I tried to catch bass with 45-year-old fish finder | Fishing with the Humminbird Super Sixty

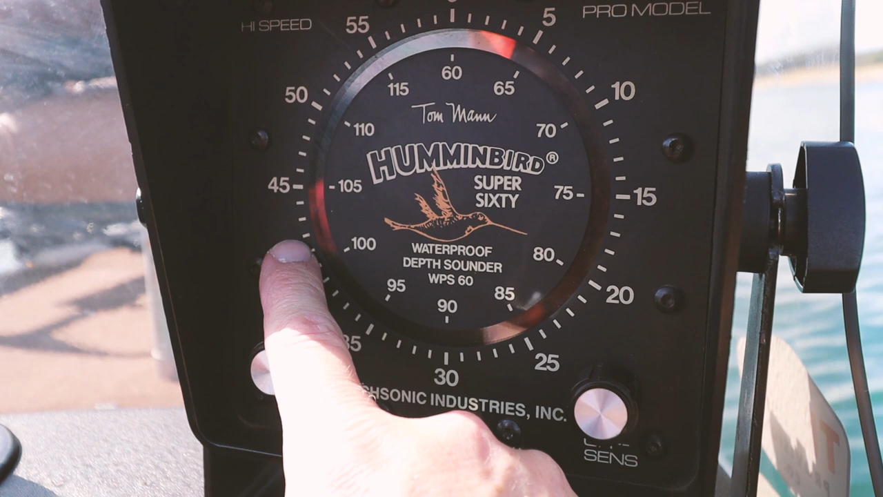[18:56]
When you're gradually going up a ledge, you're going to see this line sort of just moves and it creeps up.
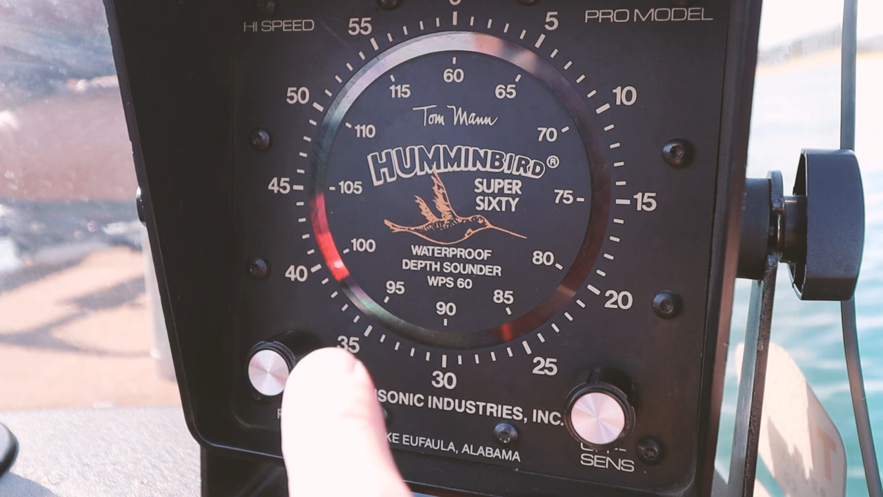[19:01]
However, in a situation where you've got a rather severe drop-off, you actually see two solid bars.
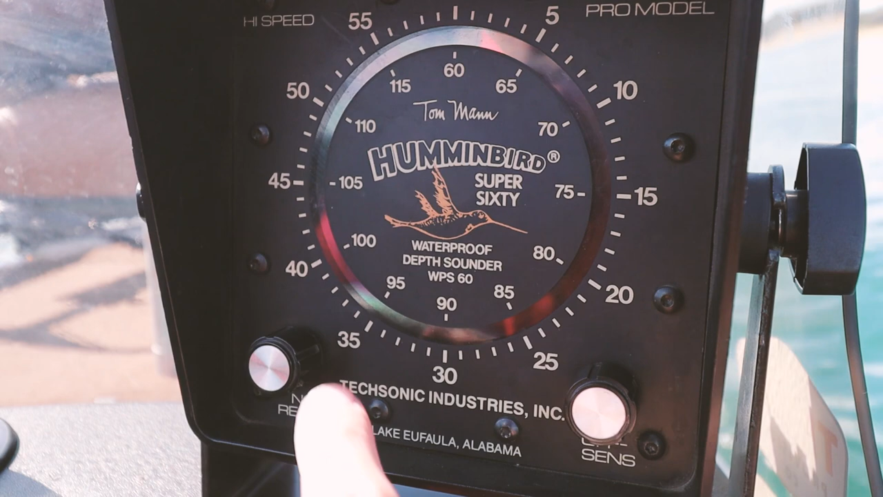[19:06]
And when this guy here gets to 30, what I expect is going to happen is you're going to have a second bar right here.
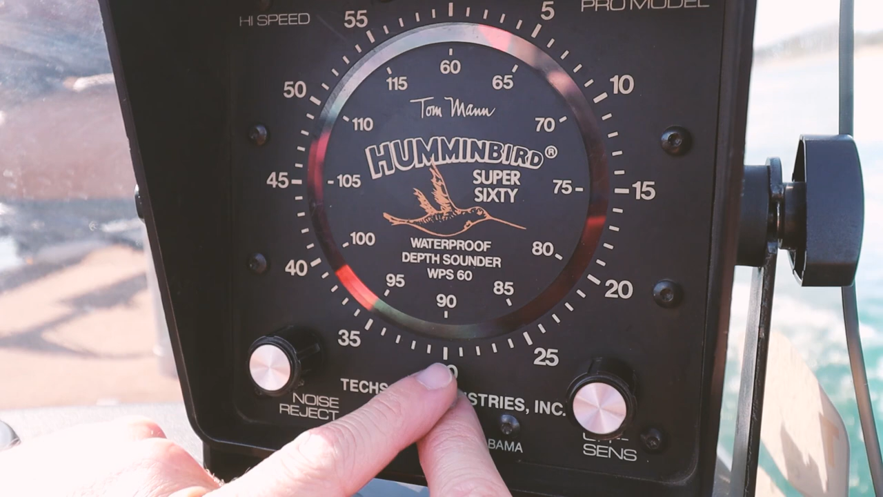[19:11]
And that is the depth finder picking up two different levels.
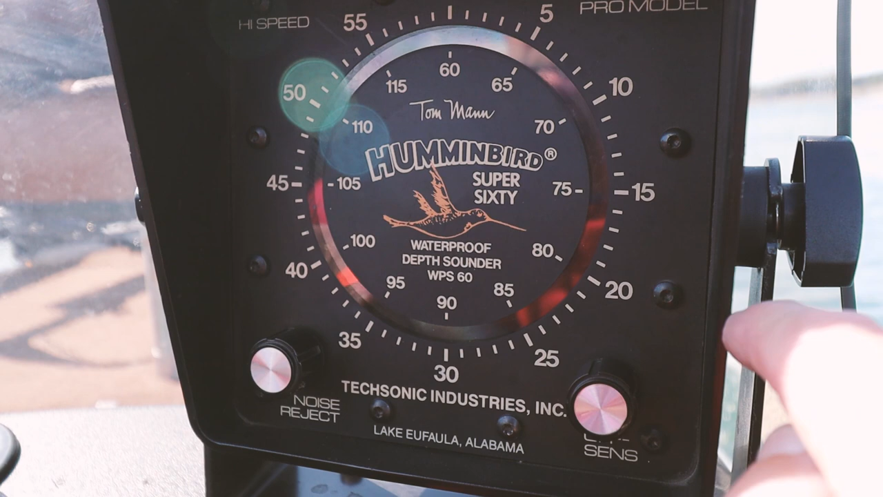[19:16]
So, watch this. So, we're going to go as soon as this thing hits 30. Get ready.
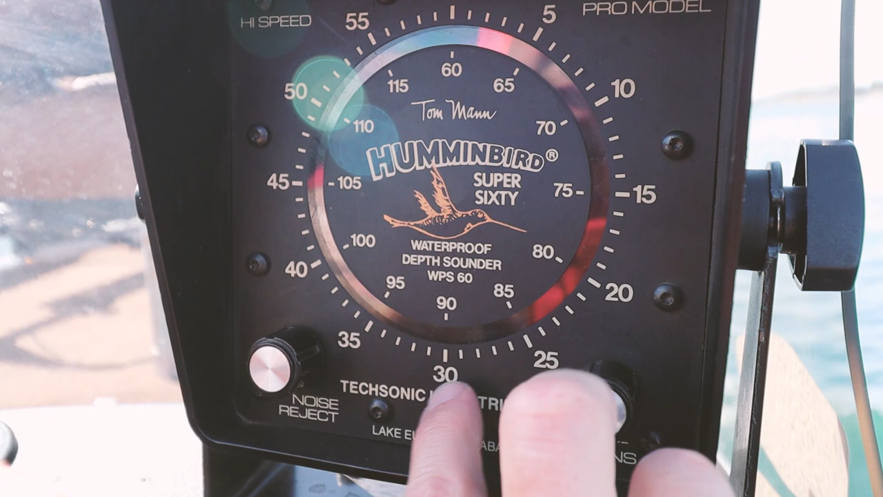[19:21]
You're going to start seeing some blips right about here. See that? That's the ledge right there. That is not fish.
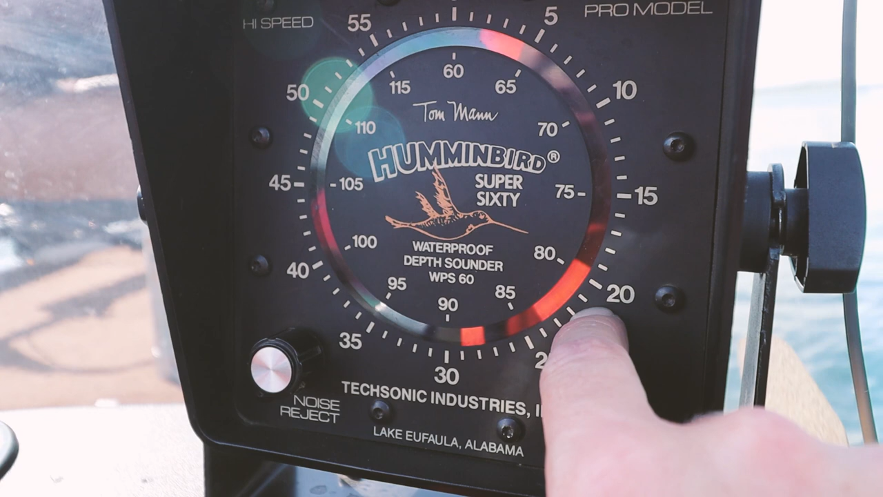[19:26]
That's not structure. That's the ledge. And then watch. Once we're up on the ledge, boom.
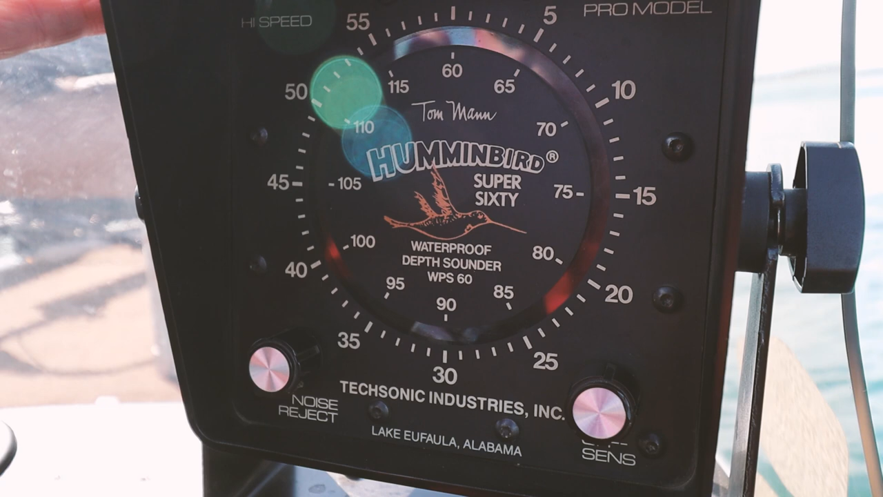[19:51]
is picking up both 30 foot and 20 foot at the same time.